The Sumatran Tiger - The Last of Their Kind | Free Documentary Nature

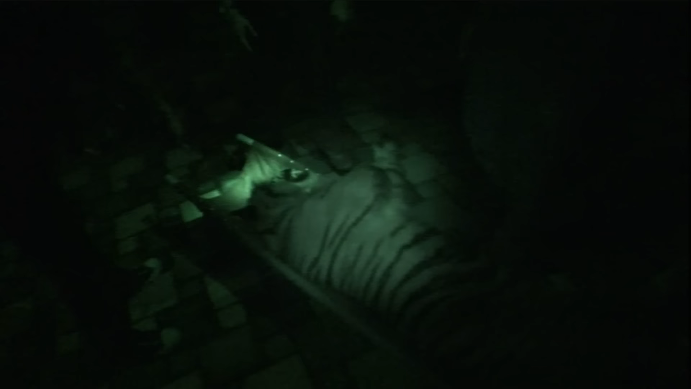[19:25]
Authorities think humans could be its next target and need to relocate him.
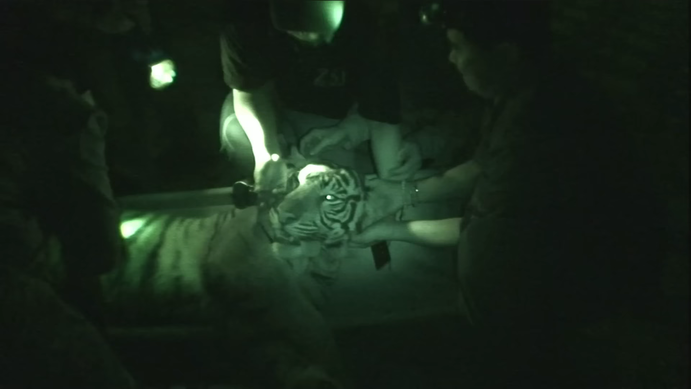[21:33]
This way, they can learn about tiger movements. If they're too close to human populations, Tom can try to intervene.